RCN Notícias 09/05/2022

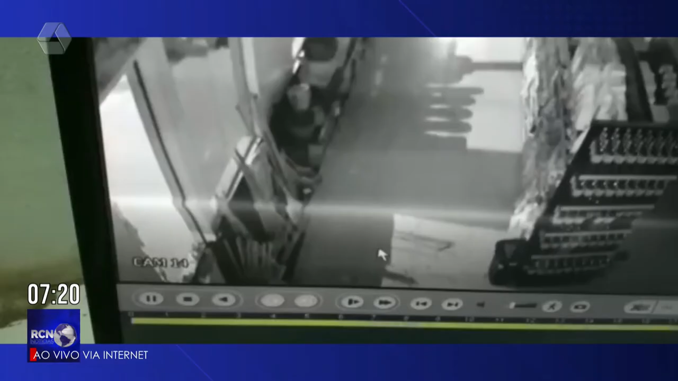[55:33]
quebrou essa vidraça invadiu a loja e lá no interior ele caminhou por diversos setores na tentativa de furtar ali objetos como dinheiro possivelmente teria ido até o caixa outras câmeras não conseguiram pegar a movimentação dele em outros setores mas a entrada e saída dele foi registrado e a polícia militar chamada a polícia militar fez rondas na região ali do bairro Parque São Carlos Bila Arro Guanabara no